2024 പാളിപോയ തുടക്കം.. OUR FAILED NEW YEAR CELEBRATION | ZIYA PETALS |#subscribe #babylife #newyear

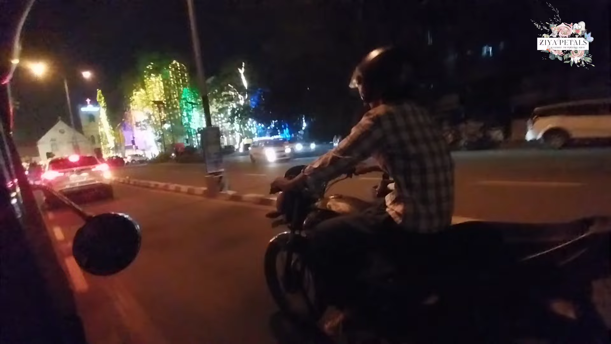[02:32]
അവിടെ ഞങ്ങൾ എത്തിയപ്പോത്തിനും 12:30 ഗൈസ്. അപ്പോൾ 1 മണിയായപ്പോത്തിന് അവിടെ എല്ലാം ക്ലോസ് ആകും, ലേറ്റ് ഒക്കെ ഓഫ് ആക്കും എന്ന് പറഞ്ഞ്. ഇത് ഞങ്ങൾ പോകുന്ന വഴി അവിടെ ജംഗ്ഷനിൽ ഭയങ്കര ഇതുണ്ടായിരുന്നു കേട്ടോ ആഘോഷം.